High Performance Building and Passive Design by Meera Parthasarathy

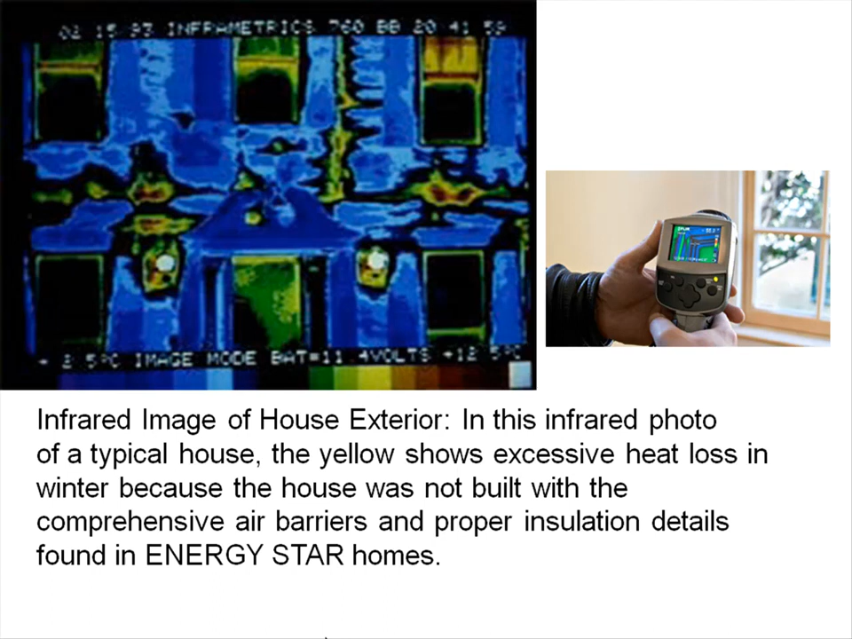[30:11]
and so you can see that that's a big issue there And which you wouldn't see unless you know, you did this infrared camera imaging so Kind of walking through some of these so We looked at you know,